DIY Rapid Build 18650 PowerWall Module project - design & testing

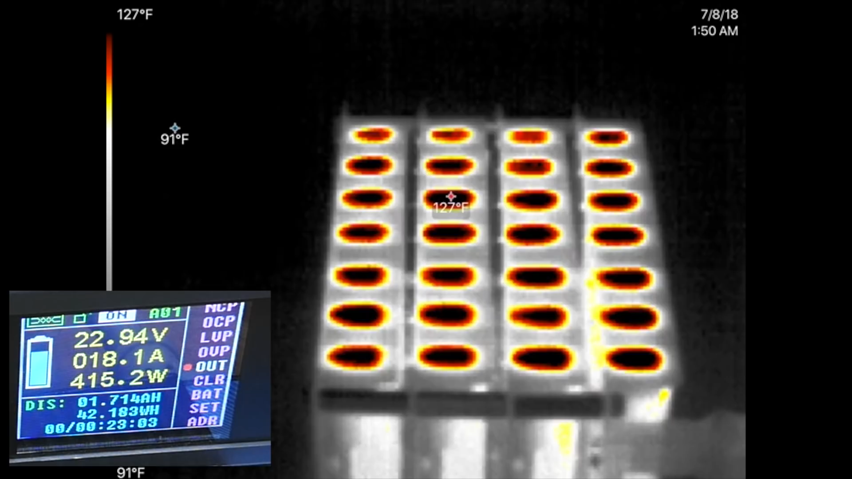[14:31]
On screen: scale top 127°F, scale bottom 91°F
There we go 400 watts All right, so we're getting near 130 degrees
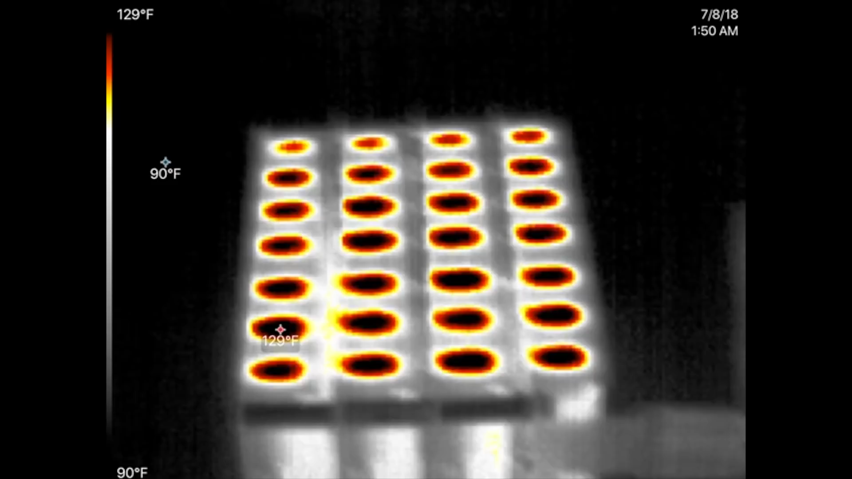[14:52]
On screen: scale top 129°F, scale bottom 90°F
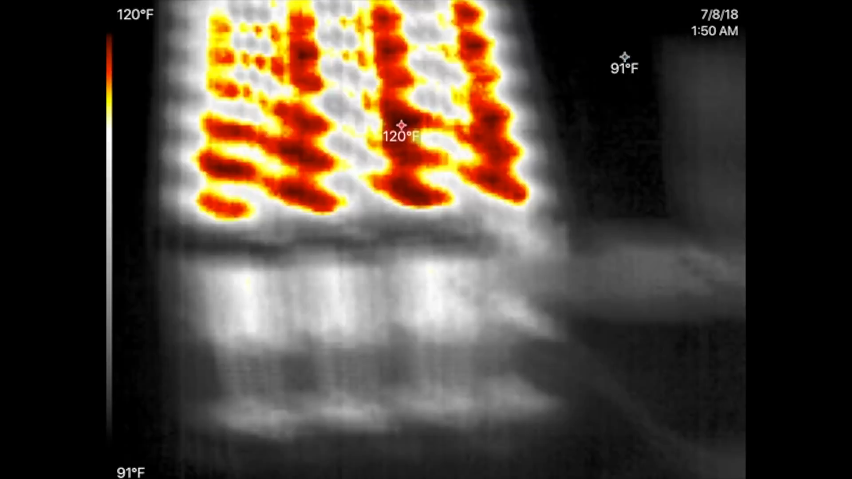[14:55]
On screen: scale top 120°F, scale bottom 91°F
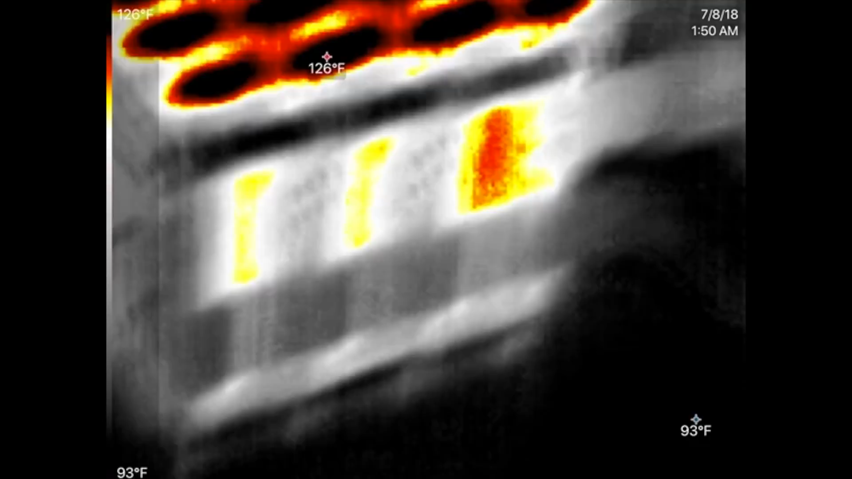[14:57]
On screen: max 126°F, min 93°F, scale top 126°F, scale bottom 93°F
Uh, let's see if the fuse yeah the fuse is doing nothing
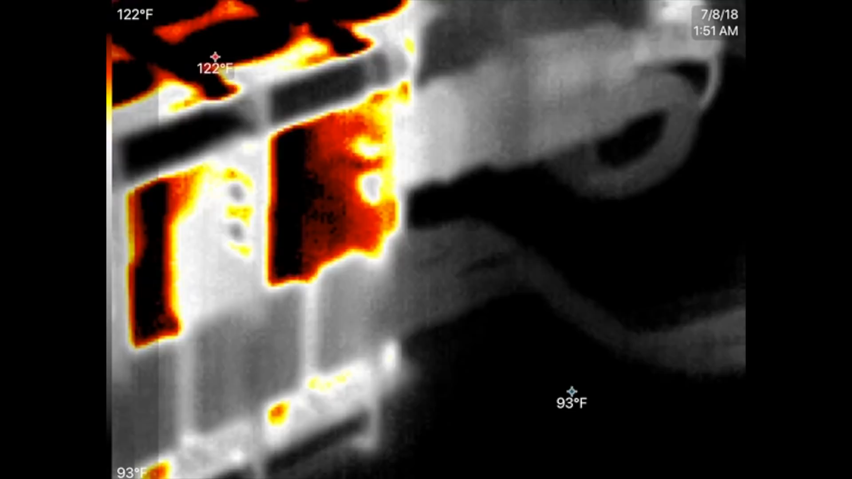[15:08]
On screen: scale top 122°F, scale bottom 93°F
Where are my fingers at right here It's not even warm
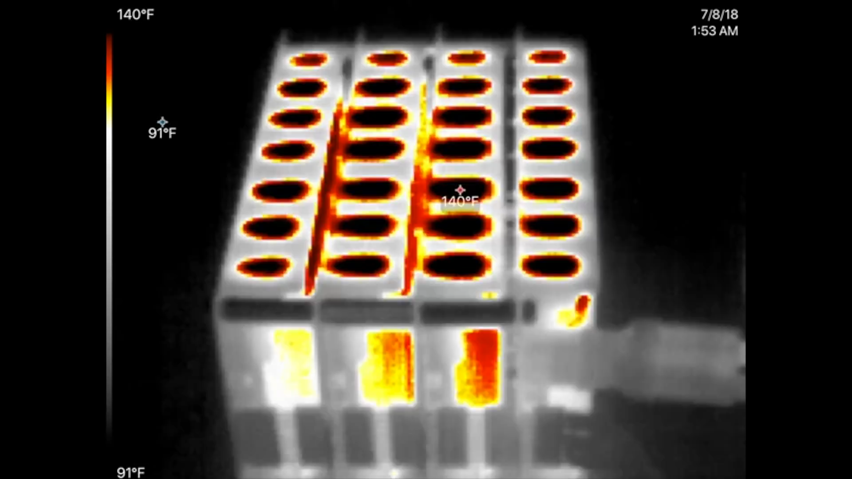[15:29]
On screen: scale top 140°F, scale bottom 91°F
Yeah 140 look at that it's reaching 140
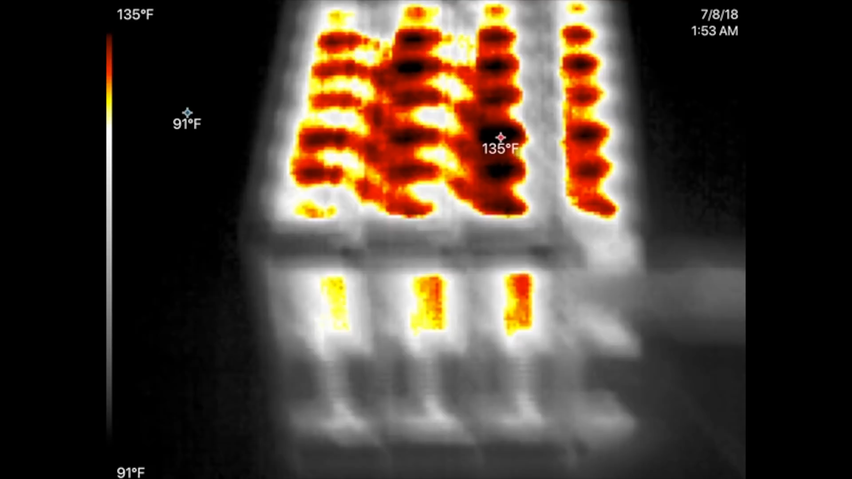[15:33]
On screen: scale top 135°F, scale bottom 91°F
Of course over here they're creating massive heat.